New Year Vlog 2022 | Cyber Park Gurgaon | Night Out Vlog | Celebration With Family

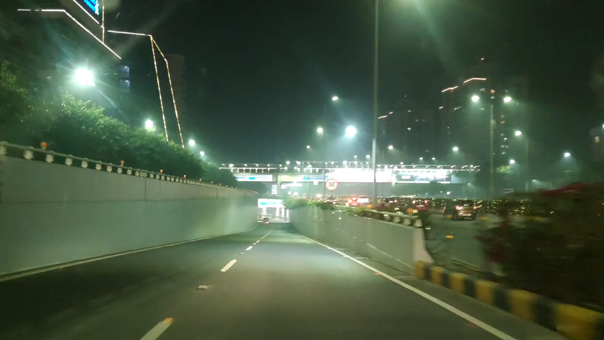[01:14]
अब हम फाइनली साइबर पार्क में एंटर होने वाले हैं आस ताही दिखेगा आज किसा होगत है
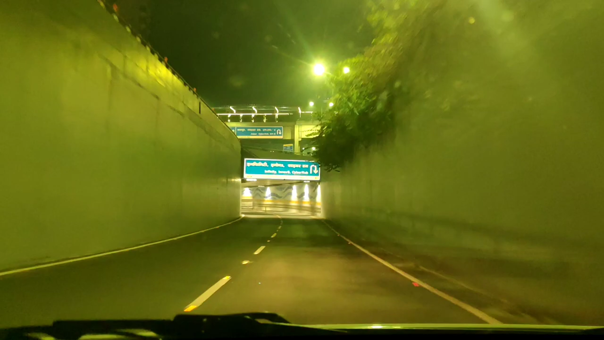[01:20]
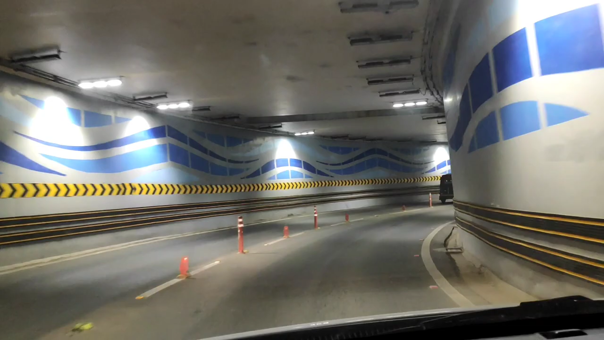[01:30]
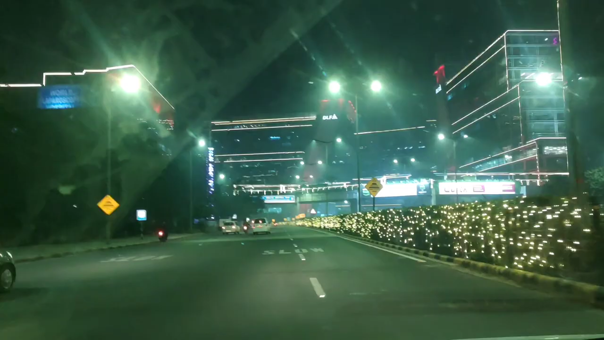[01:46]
और यह अब हम साइबर पार्क के अंदर हैं इसमें काफी सारी MNC कंपनीज बनी भी हैं काफी सारे रेस्टोरेंट भी
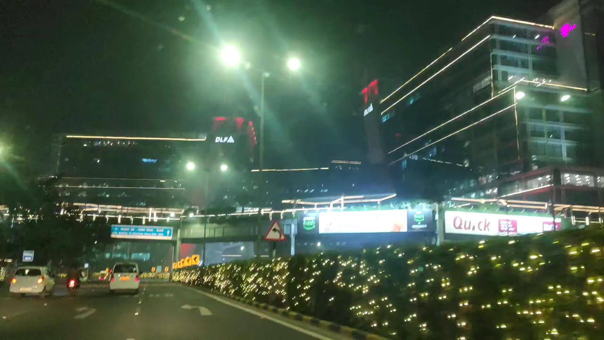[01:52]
हैं एंड गाइस आप यह जो डेकुरेट किया रस्ता
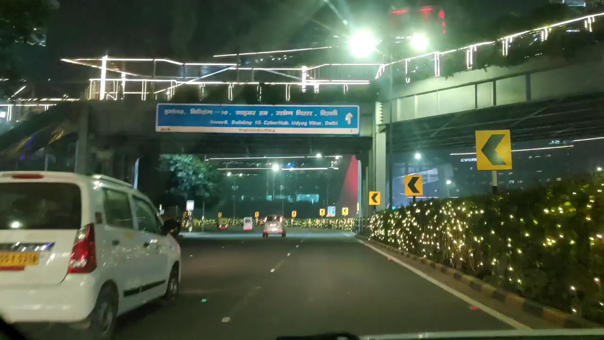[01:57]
देख रहे हैं यह पूरा एक सरकल घूम के साइबर पार्क में एंटर होता है
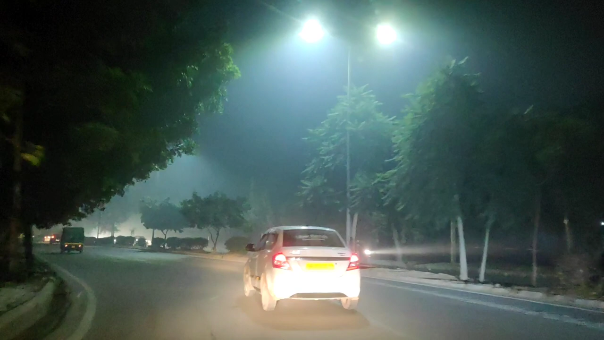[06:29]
और यह हम वापसी घर के तरफ बढ़ते हुए जल्दी मिलूंगे